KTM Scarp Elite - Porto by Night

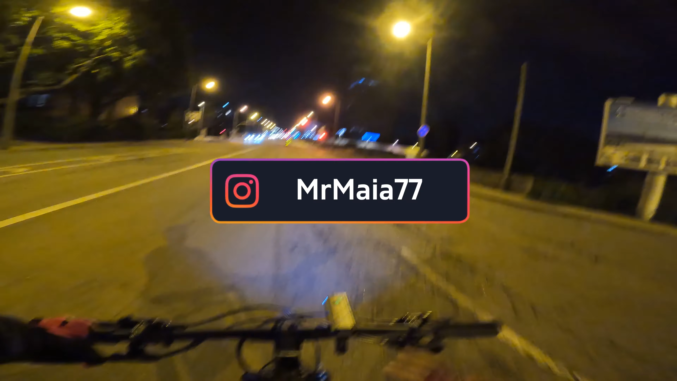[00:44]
Olha, nós agora aqui, o melhor é passarmos na mesma aqui para, agora mesmo para a faixa. Agora é, deixamos ter faixa ao meio mesmo. É.
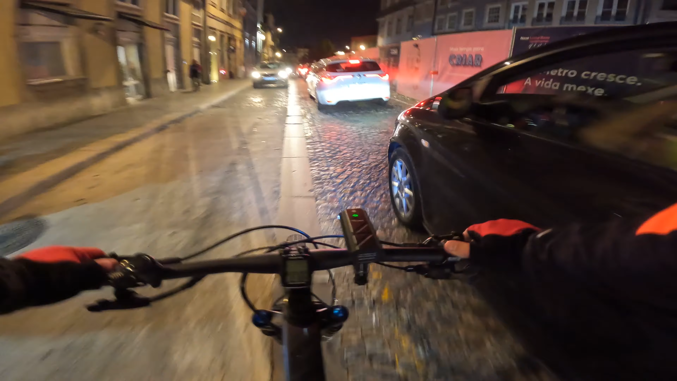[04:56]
Hoje não se passa de moto aqui entre os carros. Muito apertado isto.